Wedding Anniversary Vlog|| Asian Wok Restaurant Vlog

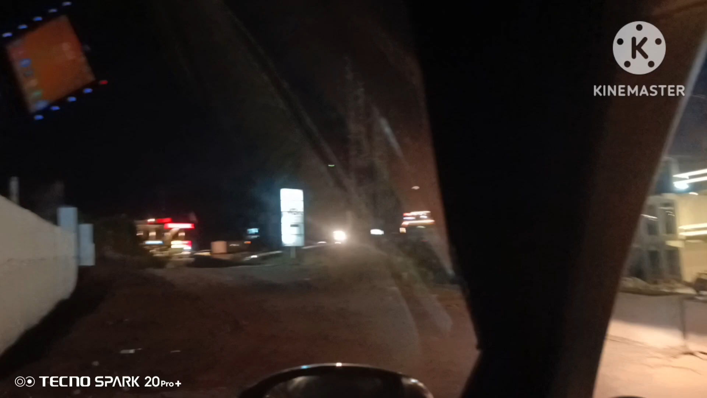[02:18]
باہر نکل رہے تھے بس اب واپس جا رہے ہیں گھر کی طرف